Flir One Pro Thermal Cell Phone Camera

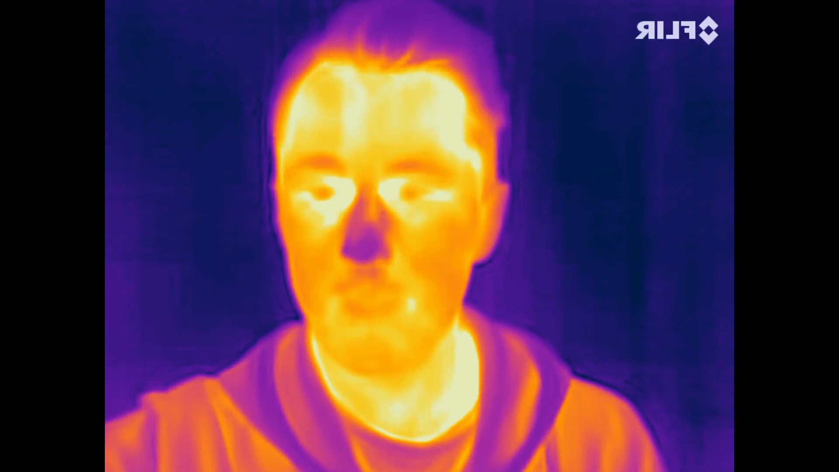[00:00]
Hey, it's Loren from Radio World. I've got the FLIR 1 Pro for Android plugged into my phone. I've also got a really cold nose.
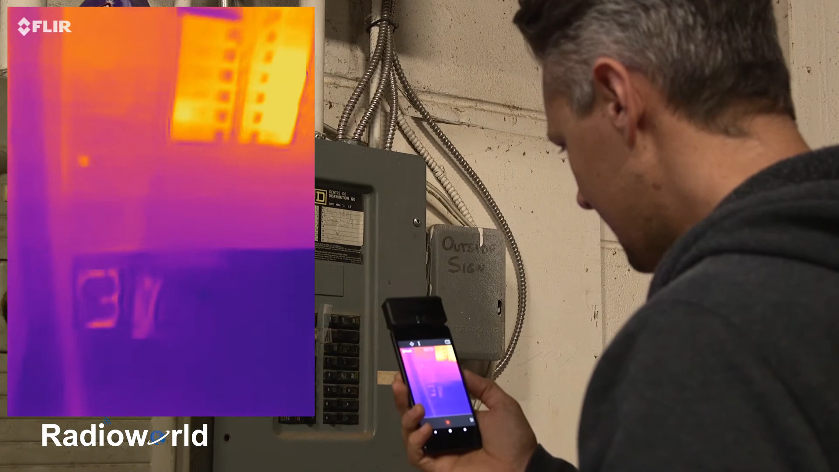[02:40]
If you have any problems there, any circuits that are really hot, check the wiring as well.
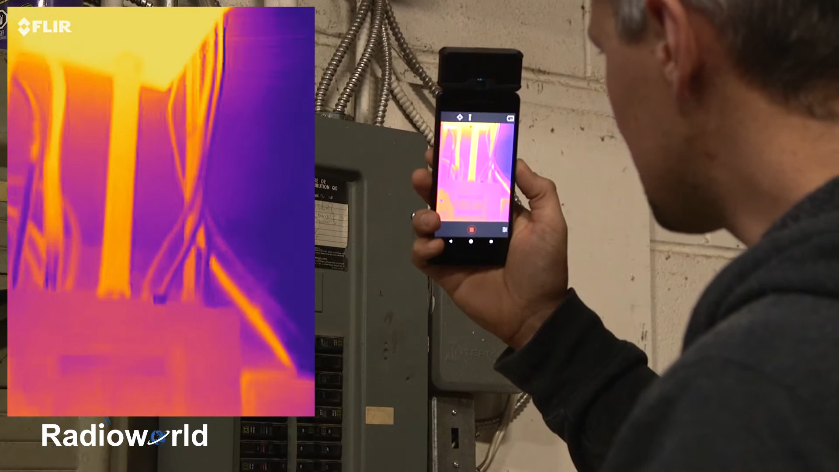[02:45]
That's quite a bit warmer up there.
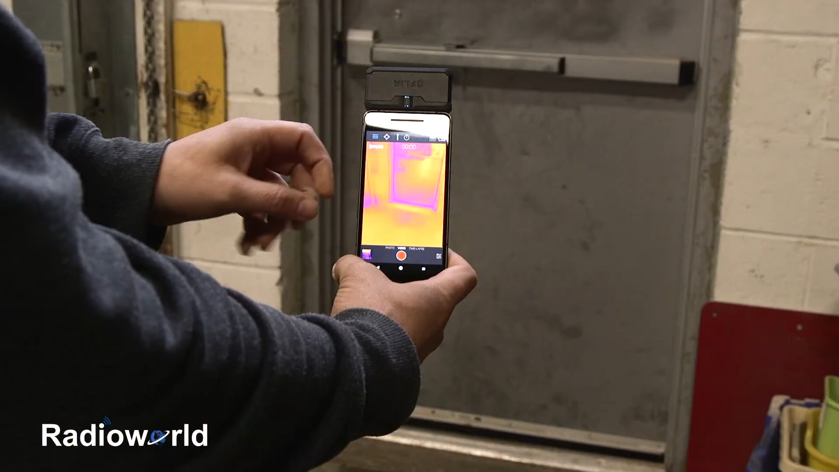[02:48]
Another great use for these FLIR 1 Pros is checking around doors for any heat loss. You can use this around windows, any areas you might be experiencing heat loss in your home,
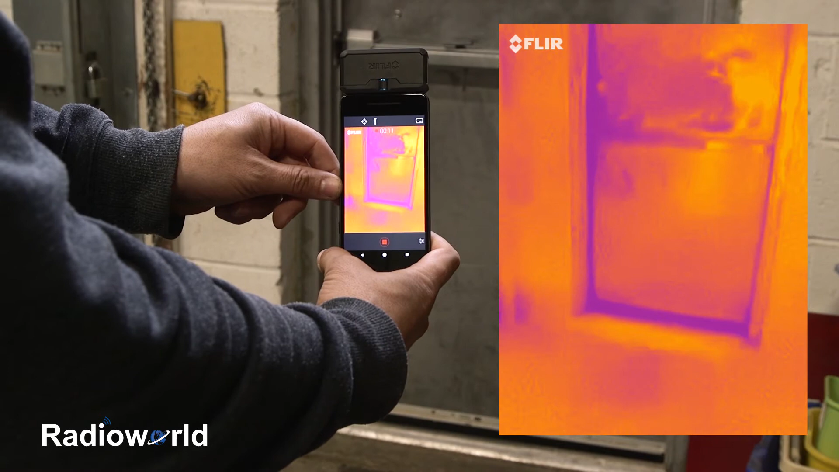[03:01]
and then this will allow you to seal those up properly and reduce heating costs. So with your camera plugged into the bottom, one thing I've found is it's not as comfortable to use in this manner.
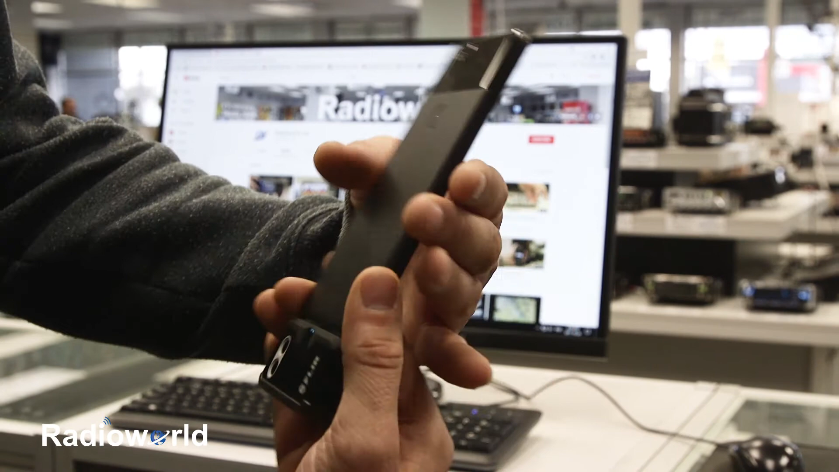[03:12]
We're all used to having our cameras up at the top of our phones, so what I've always liked to do with these is just flip them upside down. Now our camera's up at the top. The screen auto-rotates.
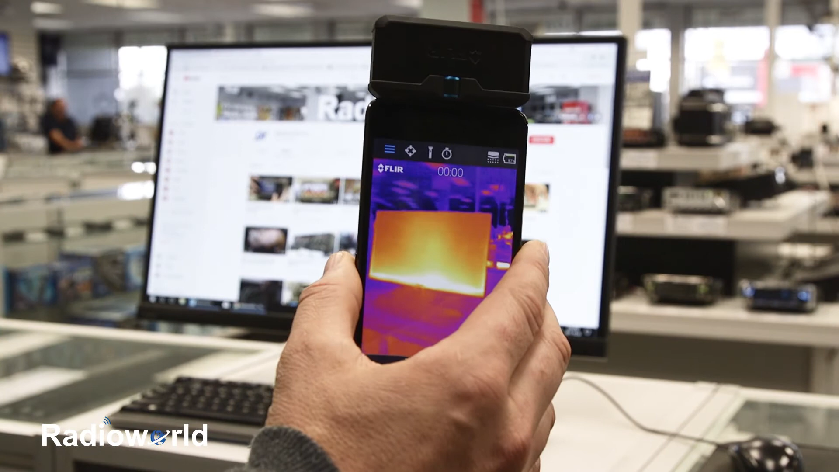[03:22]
The app does support that, and it's just much easier to use when you're in this format. So that's the FLIR 1 Pro for an Android with a USB-C connector.